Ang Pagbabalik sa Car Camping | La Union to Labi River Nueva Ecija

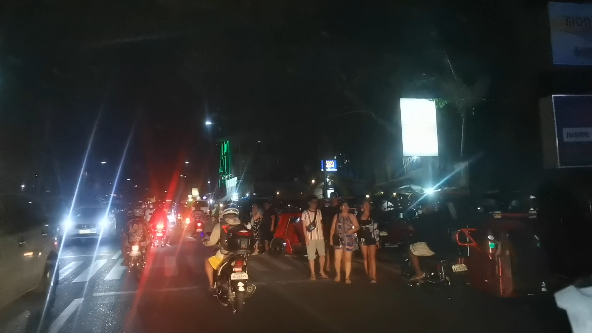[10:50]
alas dos na to ng madaling araw pero napakadami pa din tao and medyo mabagal ang daloy ng traffic dito sa surfing area ng San Juan buhay na buhay ang labi sa dami ng tao Good morning